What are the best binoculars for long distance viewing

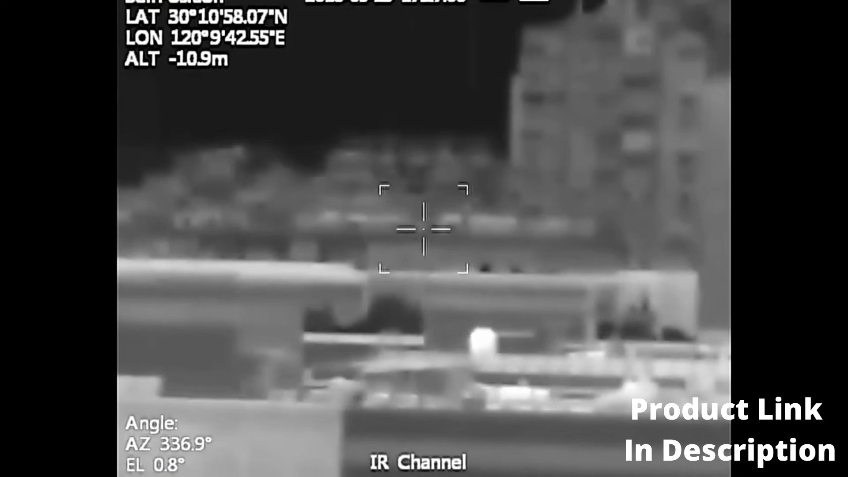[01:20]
When there is a menu, press Focus Plus or Focus Minus to change the parameters of the corresponding menu, or confirm selected menu. Auto and Ranging Button Short press
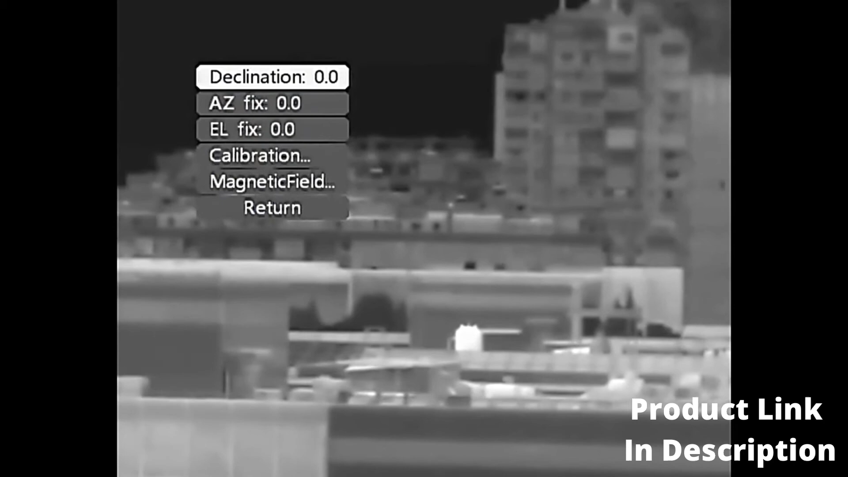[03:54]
Magnetic Declination It needs to be set according to the local declination parameter
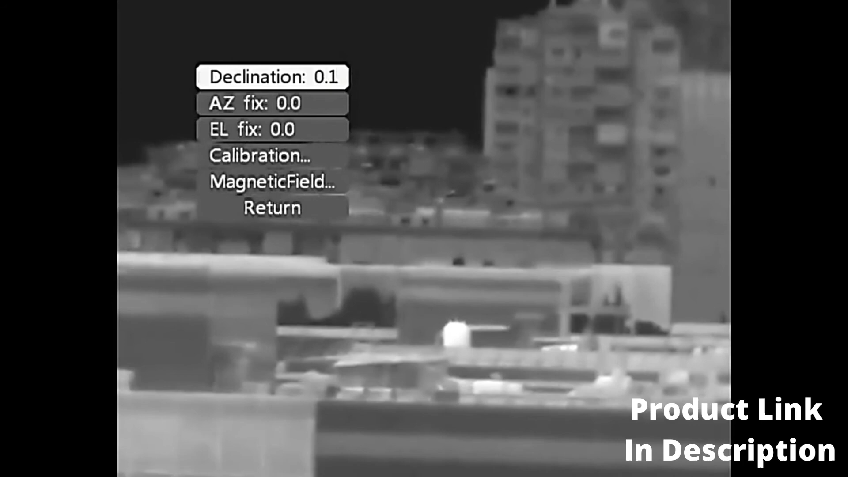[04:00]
Assumage Correction Factory Default Factory Default No need to adjust Elevation Level Correction Factory Default No need to adjust Calibration To adjust the accuracy of the electronic compass
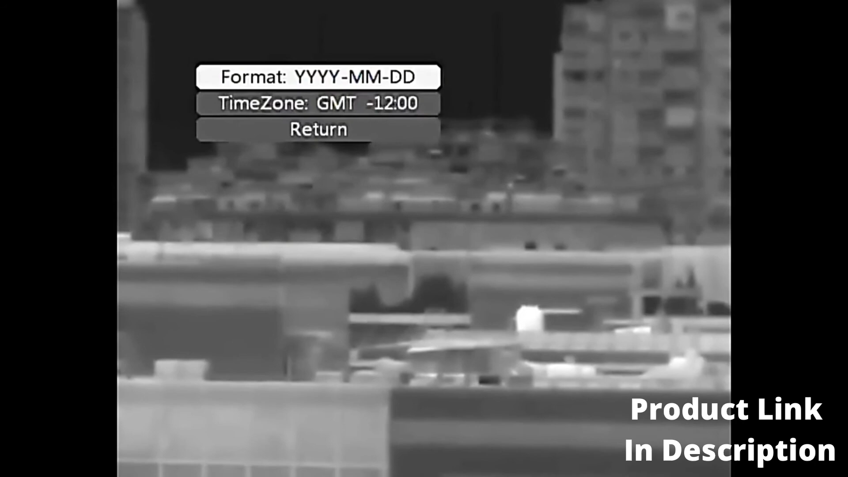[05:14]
Time setting Time setting Time setting Enter time setting page Set time format and time zone according to local time zone
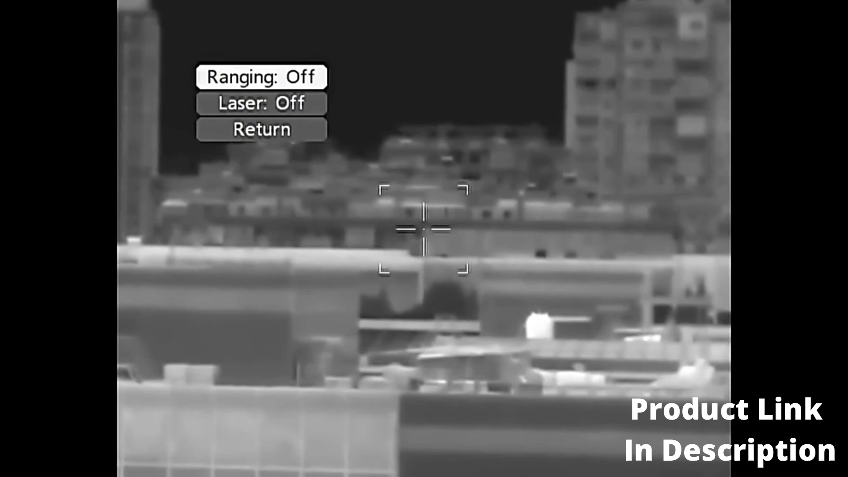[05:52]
Automatic Distance Measurement Continuous Leather Return It is used when continuous distance measurement is needed No operation is required at ordinary times There is a shortcut button for ranging outside the device